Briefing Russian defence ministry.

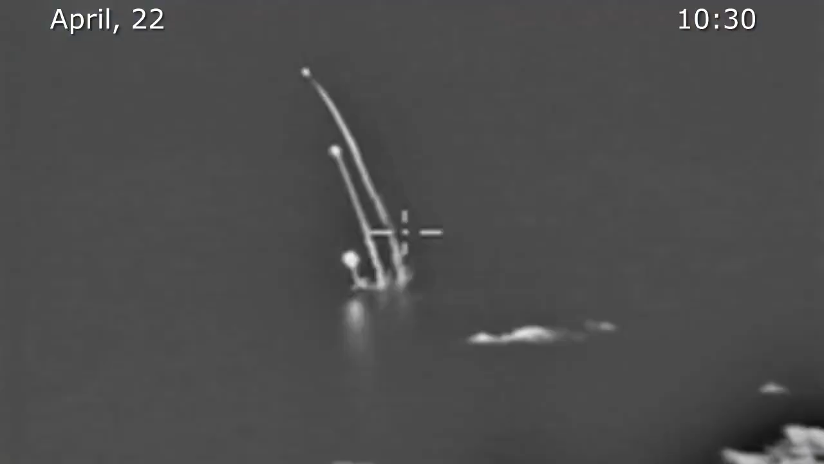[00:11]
military equipment near Melioratyvnaya railway station. High-precision air-based missiles of the Russian aerospace forces hit three military assets of Ukraine.